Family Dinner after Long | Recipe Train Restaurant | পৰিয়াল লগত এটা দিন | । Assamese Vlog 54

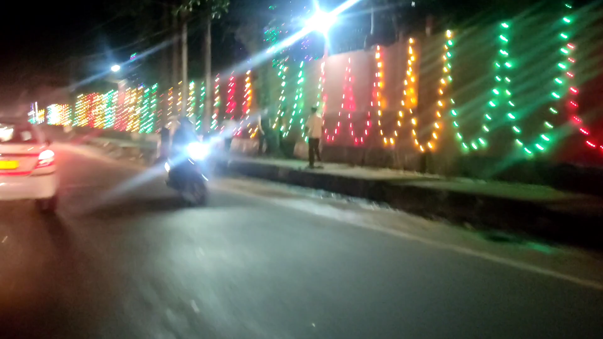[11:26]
আৰু চাওক গোটেই গুৱাহাটীখনত এইদৰে লাইটছ লগাই কি ধুনীয়া কৰি দিছে, কাৰণ আমাৰ বিজেপি চৰকাৰৰ হৈ গ'ল এক বছৰ।
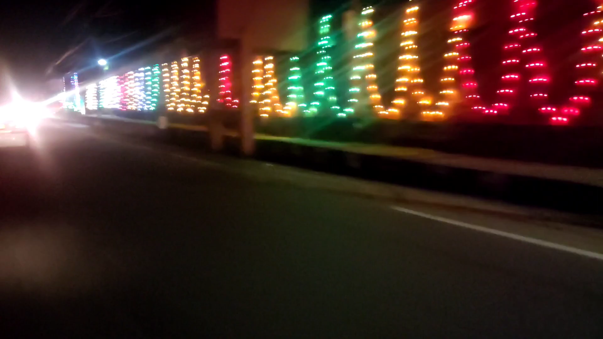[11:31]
ভিডিঅ'টো অলপ দিন আগতেই লোৱা হয়, আপোনালোকে হয়তো অলপ দিন পাছত দেখা পাব।
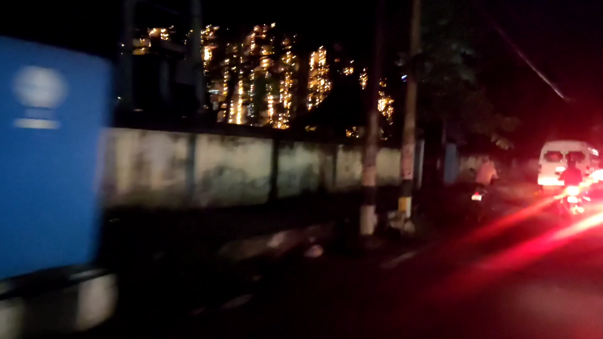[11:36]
চাওক কি ধুনীয়াকৈ আমাৰ গোটেই গভৰ্ণমেণ্ট বিল্ডিংবোৰ সজাই দিছে।